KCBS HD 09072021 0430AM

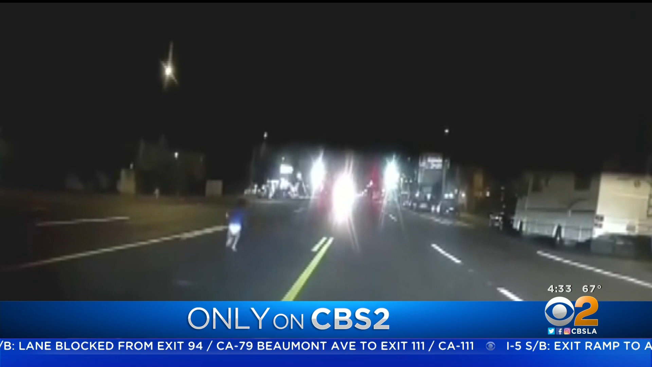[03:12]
saving a toddler who was running down a busy street. Now that driver says he went into dad mode to save the little boy.
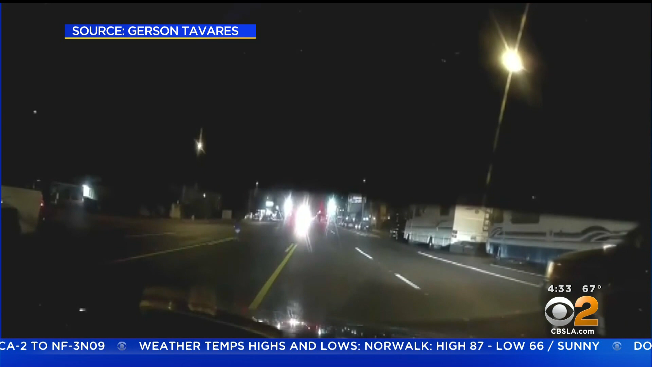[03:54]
As soon as Gerson realized this, he parked it and bolted out the door to try to save the boy's life. The harrowing moments were caught on his dash camera.